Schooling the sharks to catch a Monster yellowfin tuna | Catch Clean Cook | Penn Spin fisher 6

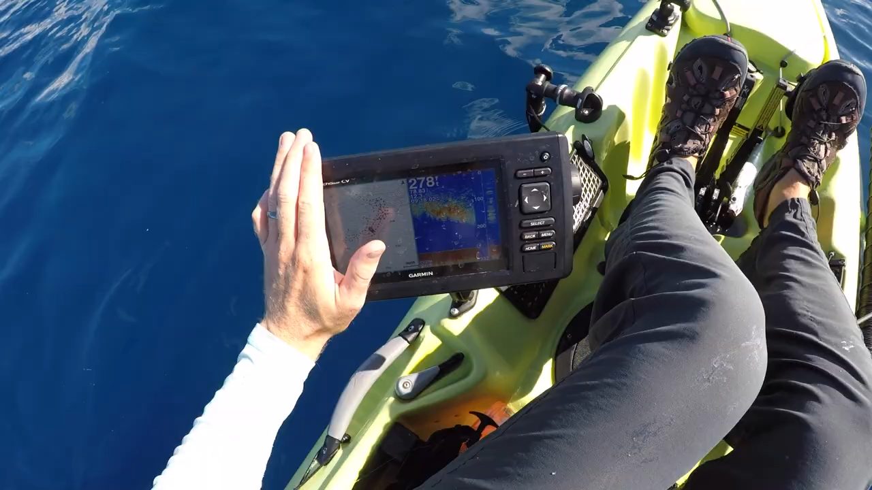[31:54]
I'm on so much bait right now. Mark something down at 200. I might as well jig on it. But it's in the minor bite time right now, but there's been zero action since it started, so I'm